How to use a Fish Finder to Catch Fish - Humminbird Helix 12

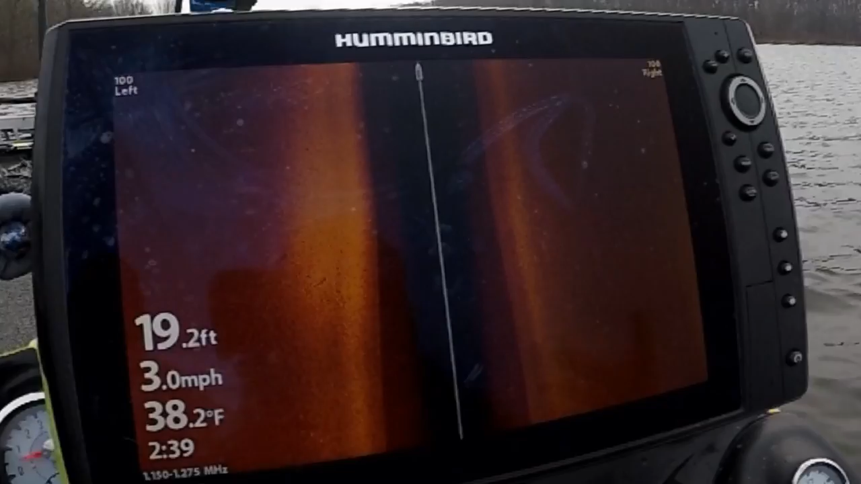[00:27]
On screen: depth 19.2 ft, water 38.2°F, speed 3.0 mph
in the wintertime, graphing these fish is really important before you start catching them.
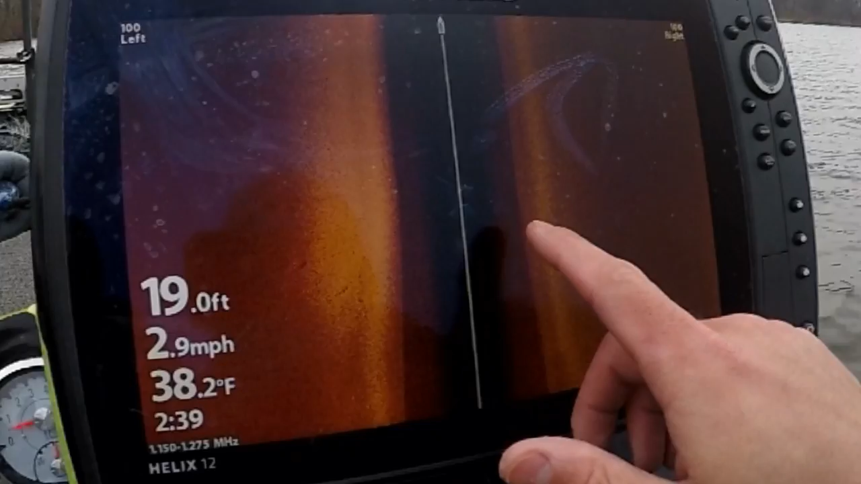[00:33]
On screen: depth 19.0 ft, water 38.2°F, speed 2.9 mph
And there's not a whole lot of fish to be shown here, but one thing to notice, you see on the left side of the screen, you have a lot brighter return.
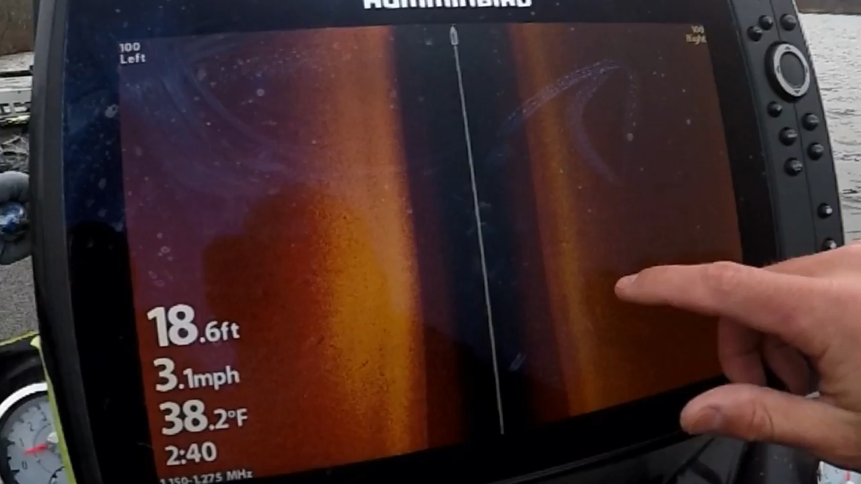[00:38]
On screen: depth 18.6 ft, water 38.2°F, speed 3.1 mph
And on the right side of the screen, you know, it's a lot darker. That bright return is a hard bottom.
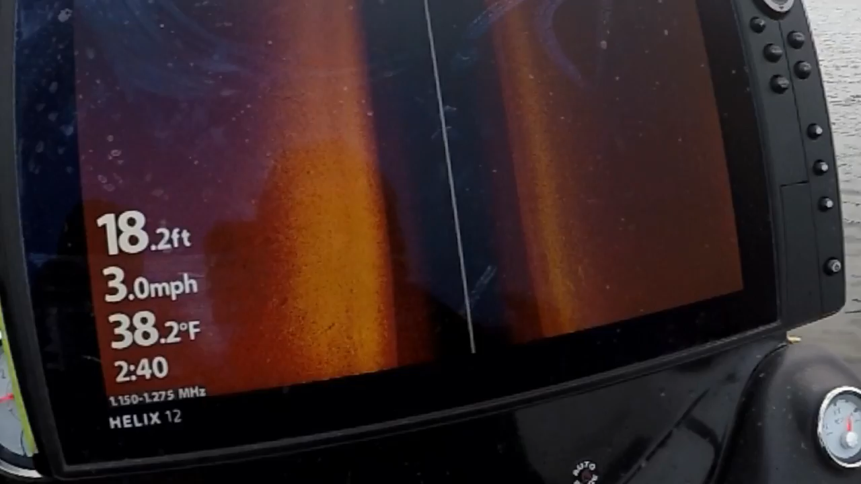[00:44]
On screen: depth 18.2 ft, water 38.2°F, speed 3.0 mph
So when the sonar hits, or in this case, the side imaging sonar, when it hits that harder bottom, it's gonna return a little bit sharper just like that.
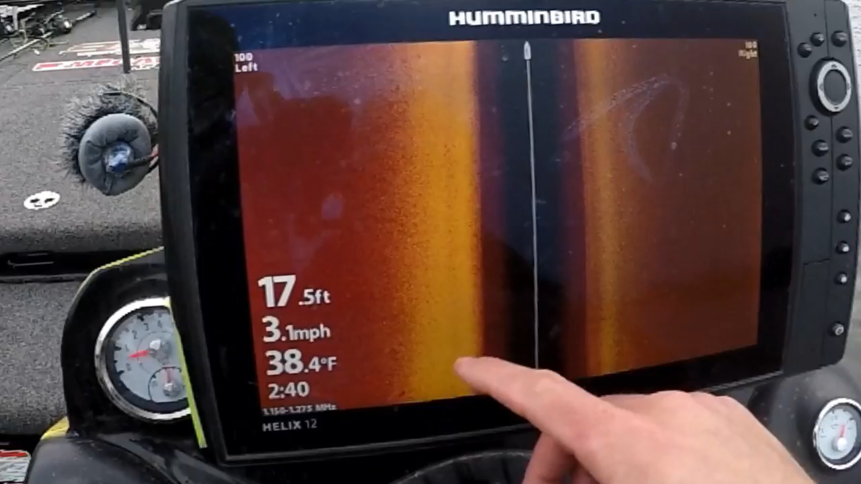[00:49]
On screen: depth 17.5 ft, water 38.4°F, speed 3.1 mph
So you're gonna get that coloration to it. Okay, so here we are, you know, we're looking at a side imaging picture. We're kind of just going across this big mud flat with some bait around.
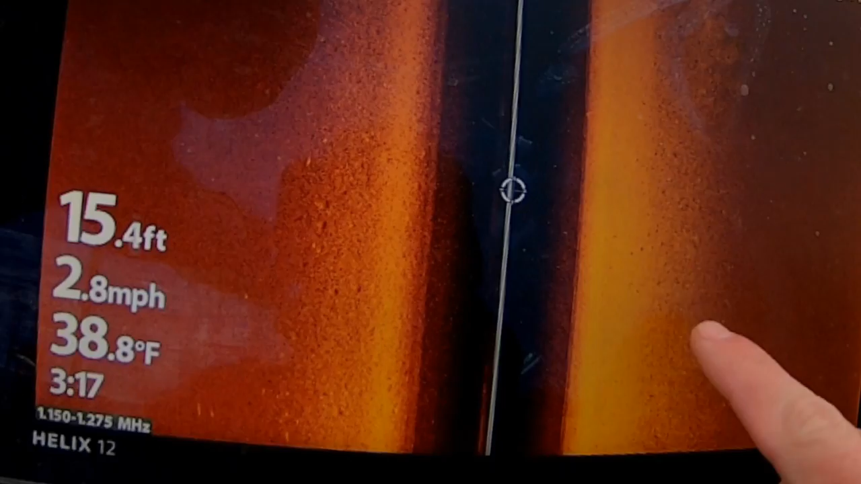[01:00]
On screen: depth 15.4 ft, water 38.8°F, speed 2.8 mph
And to break it down for you, you can see these smaller white dots with the black signatures underneath them. And those black signatures are actually shadows.
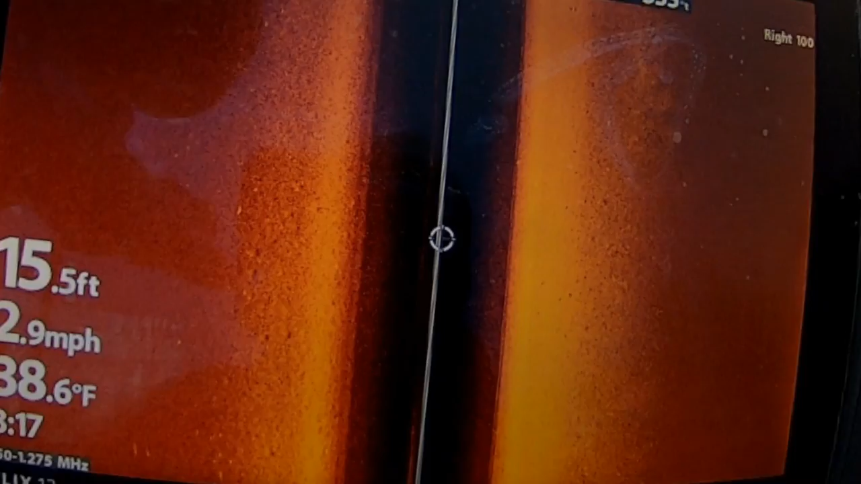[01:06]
On screen: depth 15.5 ft, speed 2.9 mph
And so you know that those are fish, definitely smaller fish, but you can even tell kind of the distance from the bottom just by looking at that side imaging picture.
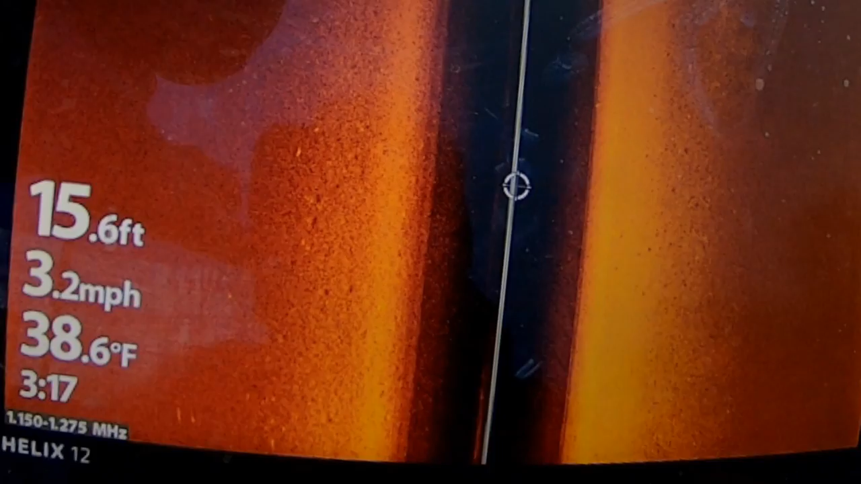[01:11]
On screen: depth 15.6 ft, water 38.6°F, speed 3.2 mph
And also here on the left, you see these spots laying off a little bit, but you can see those shadows.
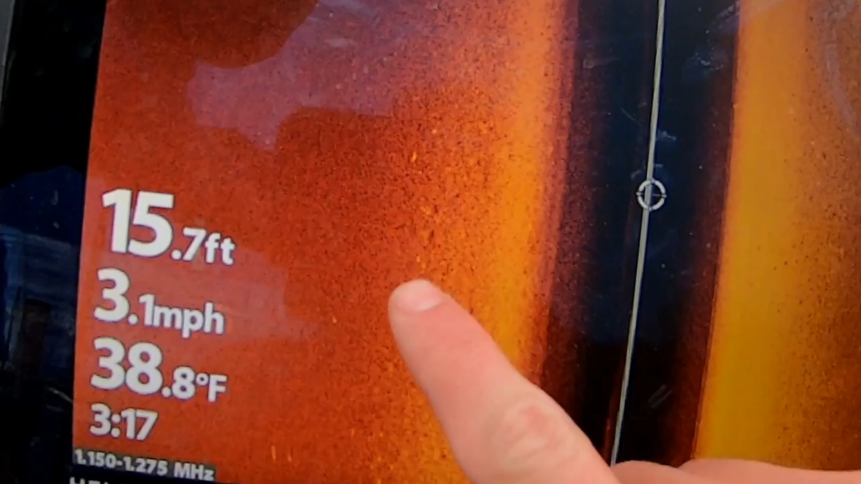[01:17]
On screen: depth 15.7 ft, water 38.8°F, speed 3.1 mph
And that's how you know that those are fish, because they're actually still leaving that signature.
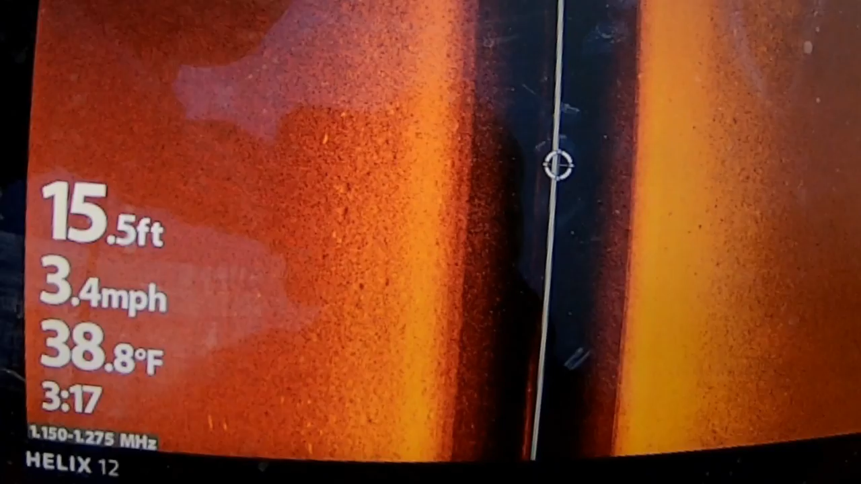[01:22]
On screen: depth 15.5 ft, water 38.8°F, speed 3.4 mph
Even though it's not super sharp, a lot of times when those fish get farther out on your side imaging, that's how they'll look.
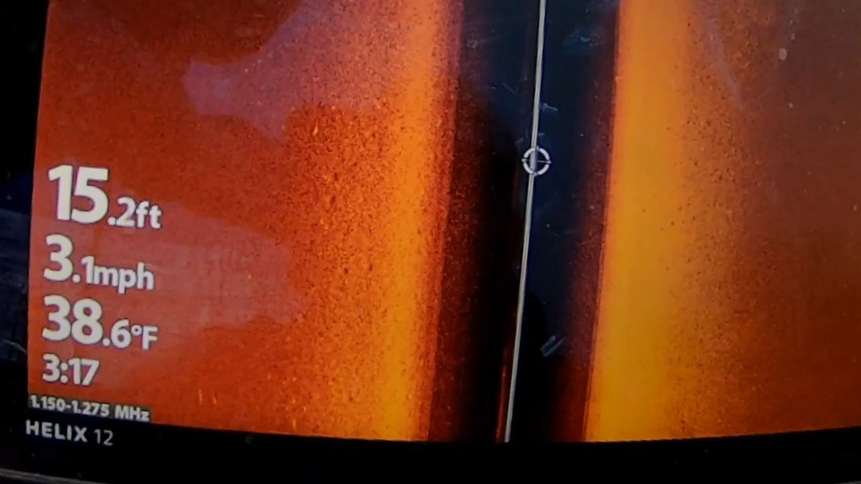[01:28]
On screen: depth 15.2 ft, water 38.6°F, speed 3.1 mph
I mean, it's important to know that that is still a fish.
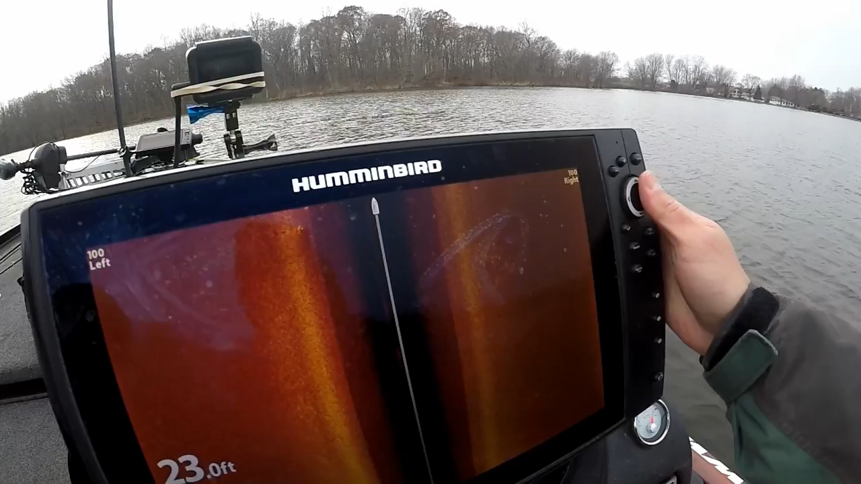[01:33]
Yeah, so you can see here, it's a lot of small signatures, but off, you know, roughly 20 feet, 30 feet to the side of the boat, we're in 23 feet of water.
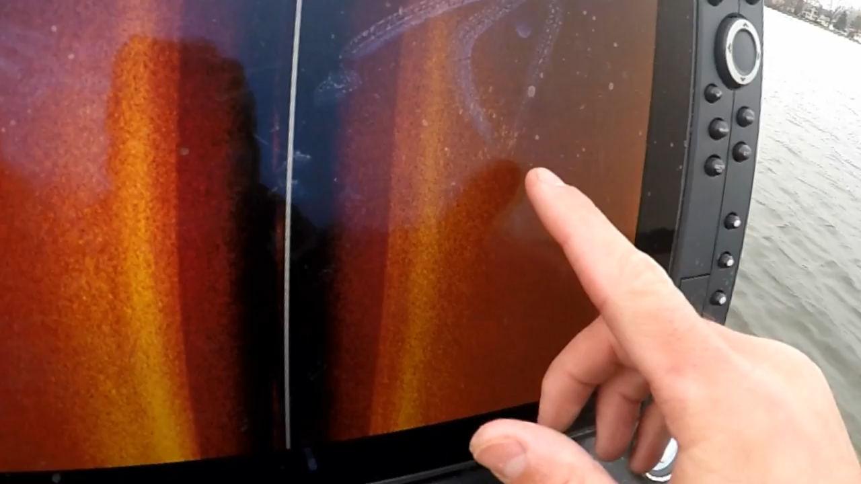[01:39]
Now that's just a ball of smaller fish, you know, in this case, most likely shad.
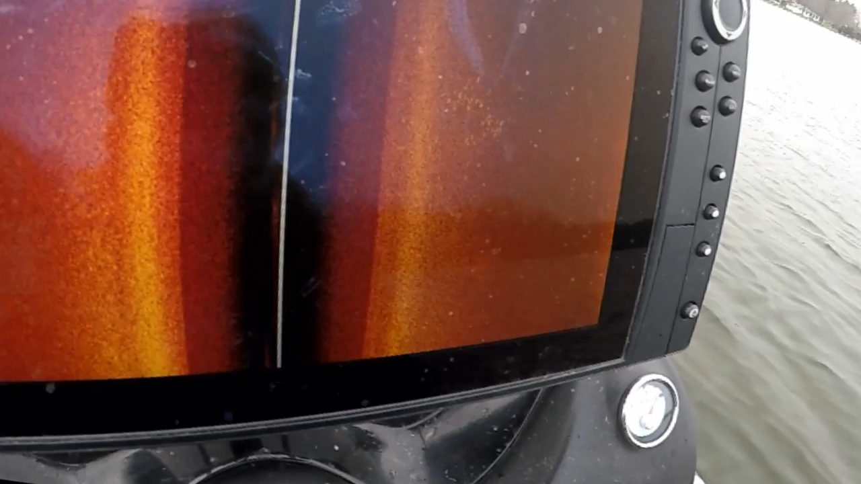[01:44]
You know, since Andy showed us what's out there, it could be rock bass as well, but you can see, you know, those fish are pretty tight to the bottom.
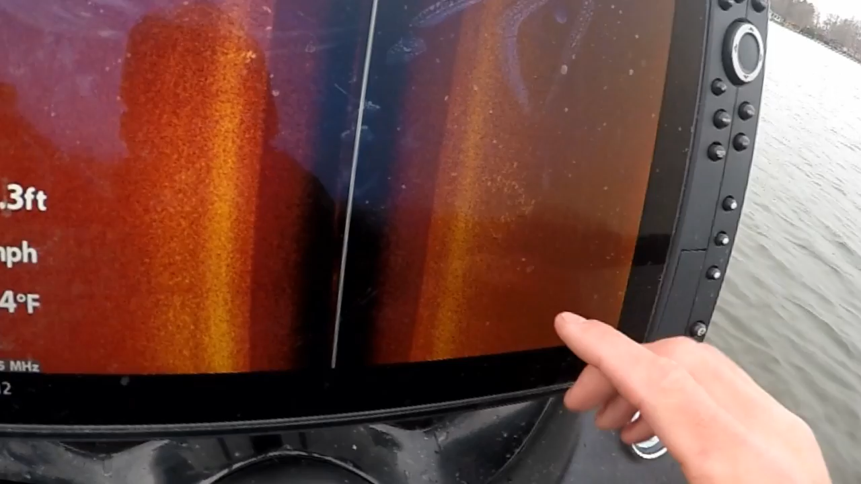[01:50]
You know, and you can see there's at least 30 to 40 bodies there, so you know it's a smaller fish.
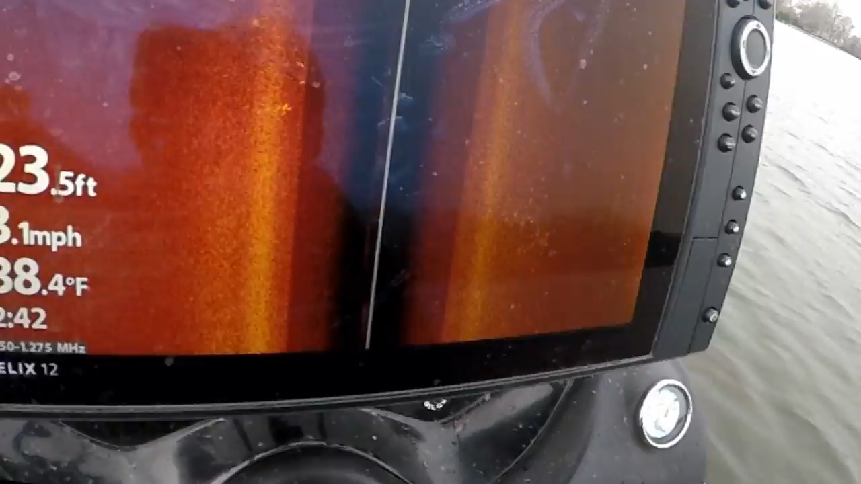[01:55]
All right, so getting in the boat this morning, the first thing I did, this chart speed was down at 5.
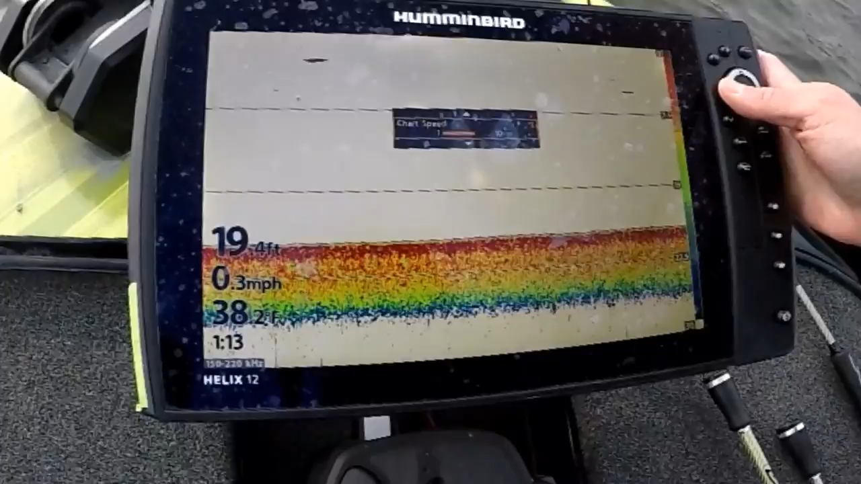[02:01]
On screen: depth 19.4 ft, speed 0.3 mph
And for me, I know I've talked to a lot of people before who, you know,
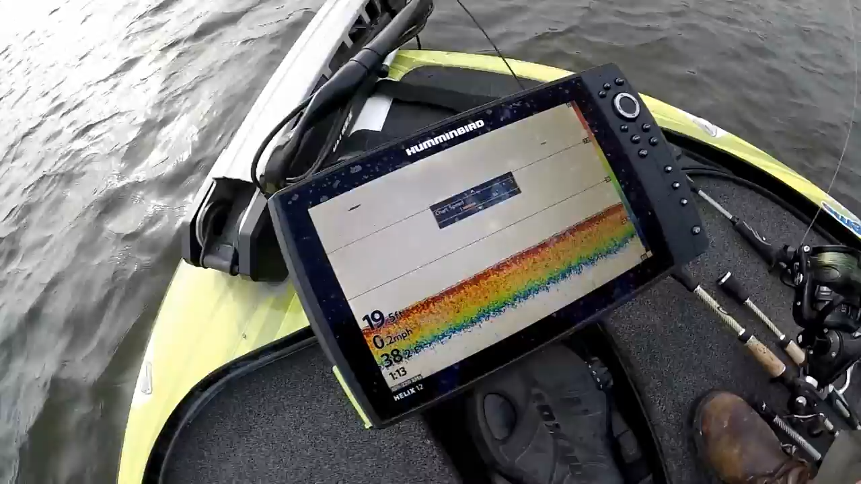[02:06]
On screen: speed 0.2 mph
believe that the speed of the chart is the speed of the boat, and that has nothing to do with it.